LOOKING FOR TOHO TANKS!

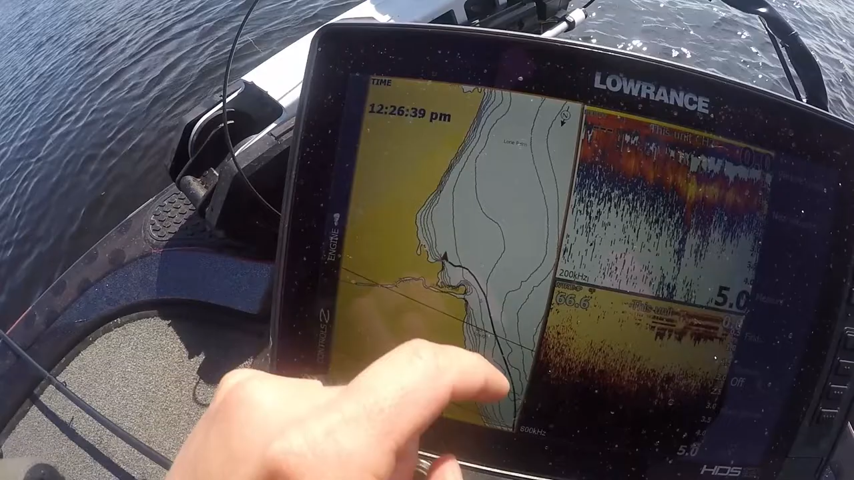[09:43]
Just the first little run up there is something to stop on.
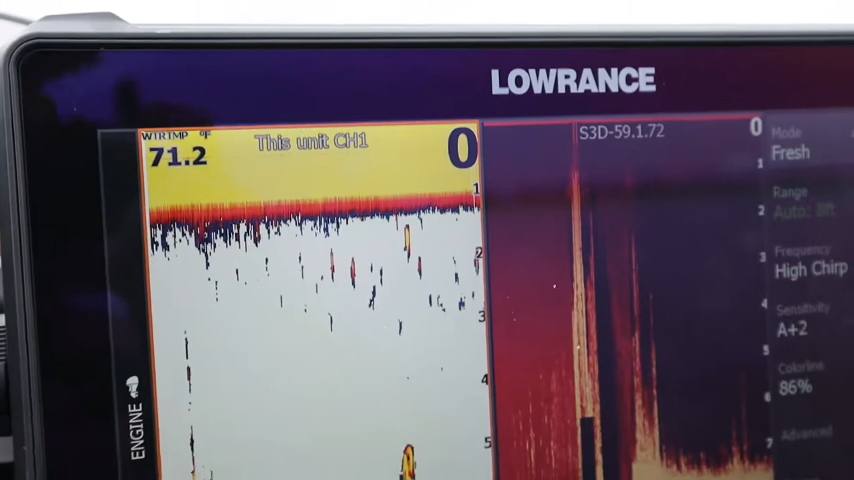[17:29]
On screen: water 71.2°F
So, decided to stop real quick and here's why. Alright, I'm gonna scroll back on my graph. I've been going through hydrilla, hydrilla, hydrilla.
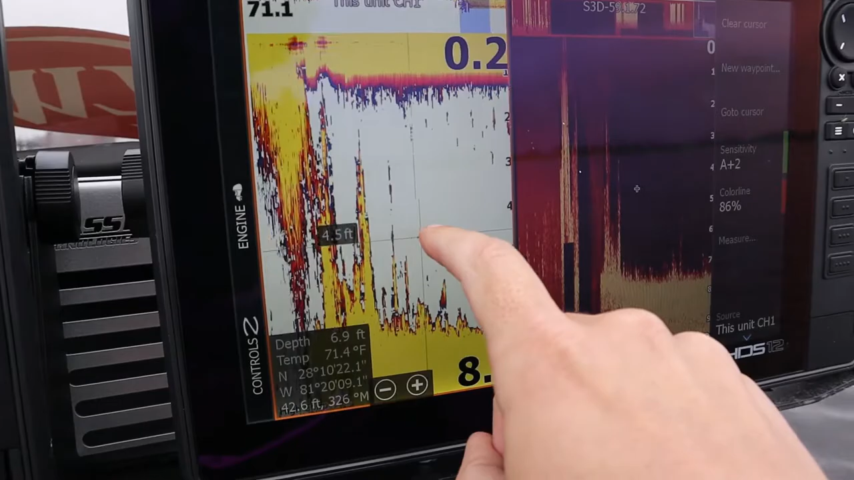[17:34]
On screen: water 71.4°F
I showed y'all before all that distortion. That's all grass because it's so thick.
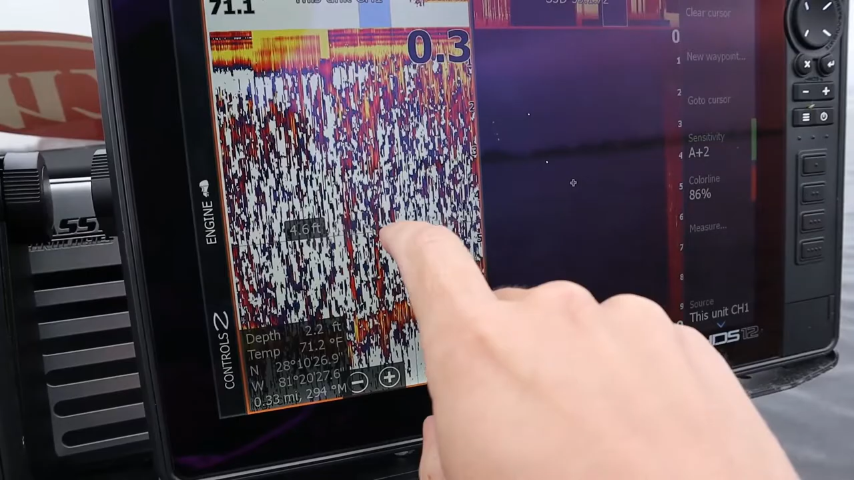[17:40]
On screen: water 71.2°F
And I actually idled through a big mat of it.
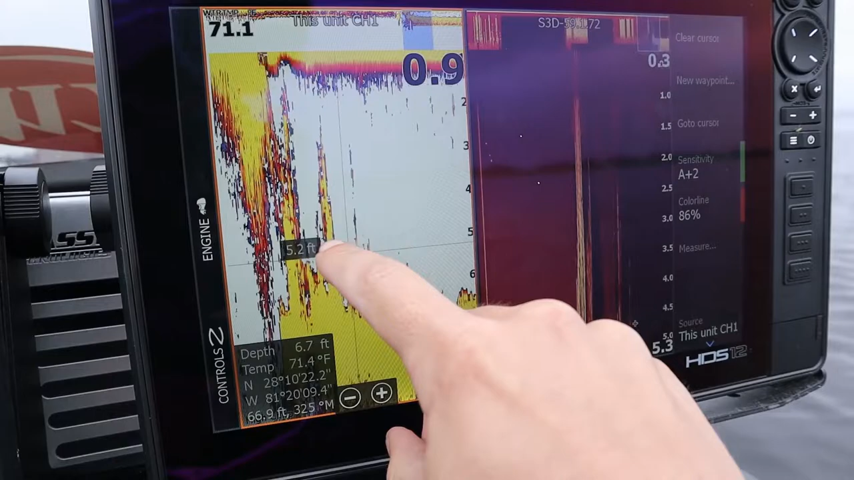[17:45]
And you can see it opens up. So, now we're into clean water.
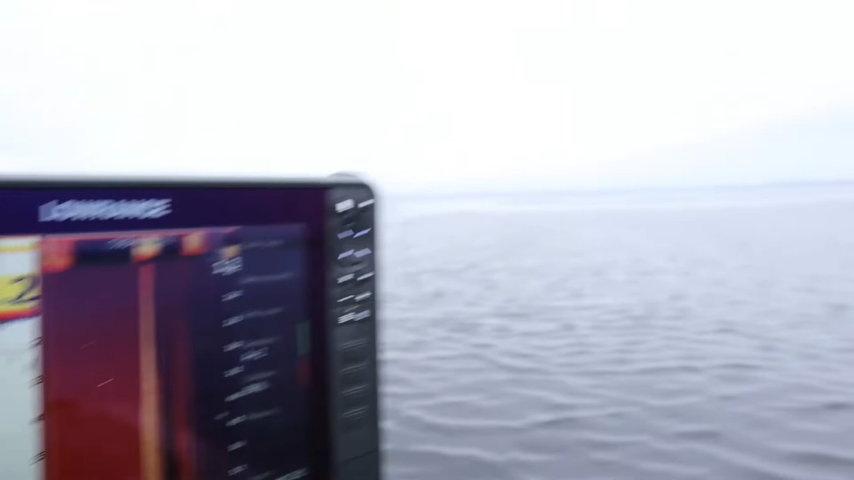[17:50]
So, we're gonna stop and fish the backside of these mats here.